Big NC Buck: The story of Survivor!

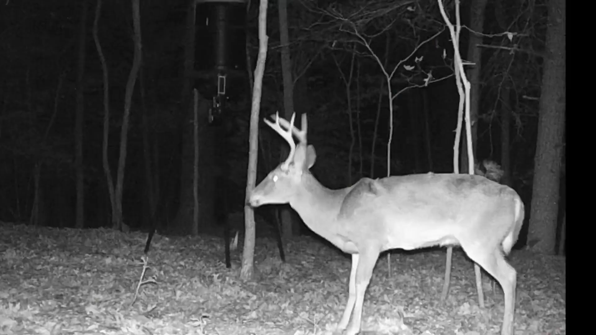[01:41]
spot just not time and he's got a mark up there on the shoulder where i hit him at and you can tell that pretty rough looking place yeah pretty rough rough looking place